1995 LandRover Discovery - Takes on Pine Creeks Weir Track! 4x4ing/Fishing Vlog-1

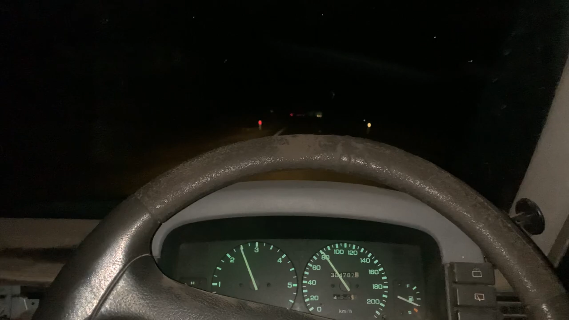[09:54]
and here's just a clip of me driving home because I actually didn't realize I didn't film anything else so that'll do it for this video see you on the next one